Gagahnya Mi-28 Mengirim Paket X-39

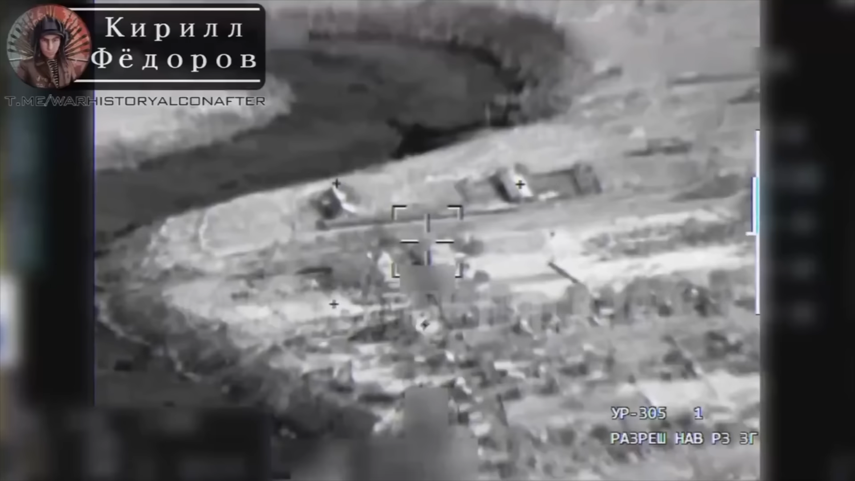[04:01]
Bisa Anda lihat bagaimana rudal Elmore bermanuver dari atas ke bawah, menyerupai lintasan balistik. Kemudian di titik target, Brozen sudah mempersiapkan drone lainnya untuk mendokumentasikan hantaman dari rudal Elmore.